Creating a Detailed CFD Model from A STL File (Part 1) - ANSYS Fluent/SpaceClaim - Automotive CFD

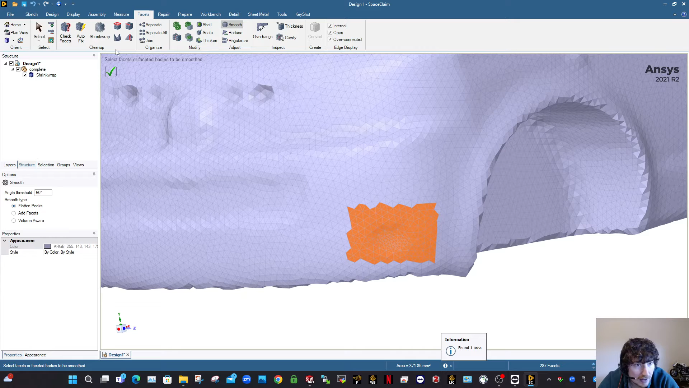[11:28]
flattened Peaks and click that a few times and that will also smoothen it up a bit I remember don't be tidying up the this side of the vehicle because we're going to be leading that away later on and so again just sort of nerds is another way to do it you can just delete pieces of it there fill it up again you
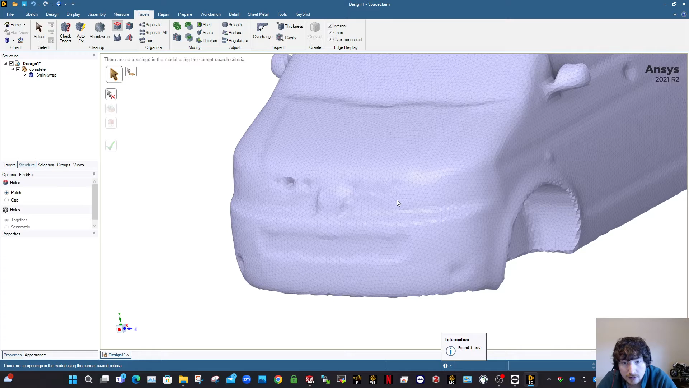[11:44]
see that's kind of gotten rid of some of the stuff that's going on there right the other thing that's really important here is to just kind of clean up some of the peaks and smoothing things so and I'm just going to
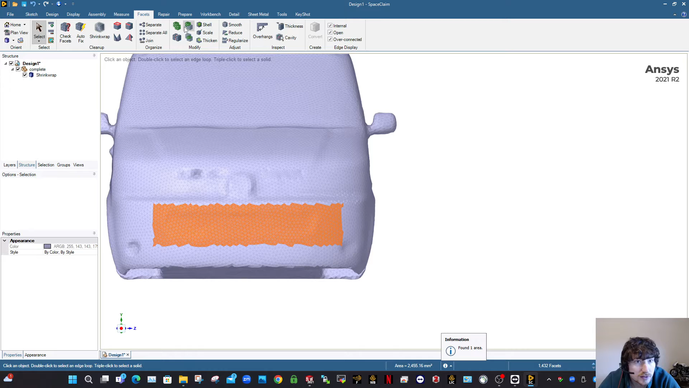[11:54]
smoothen this here give it a few clicks and you can also click volume aware that's another
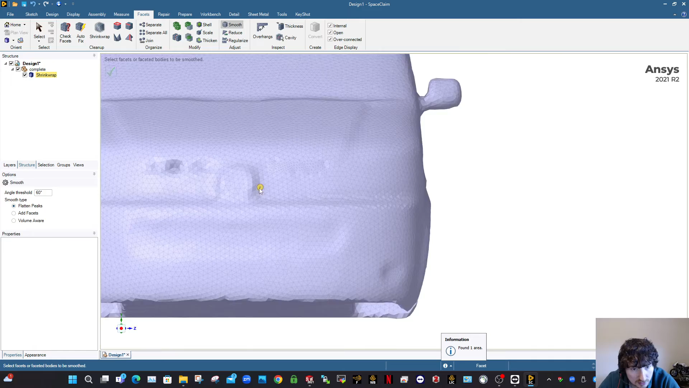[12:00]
type of smoothening that looks grand so there's a lot going on under
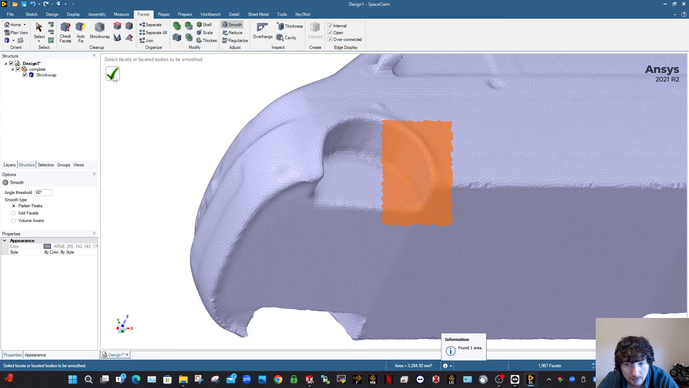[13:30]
preserved on it so you see how I'm making that wheel well there pretty smooth so you generally want to do that all the way around the vehicle